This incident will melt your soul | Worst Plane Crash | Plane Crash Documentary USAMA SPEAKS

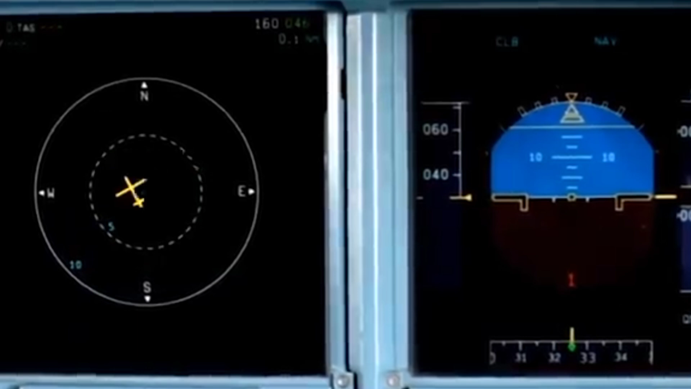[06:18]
ریڈار سسٹم بجنے لگتا ہے اسی طرح پائلٹ ٹو نائن تھری سیون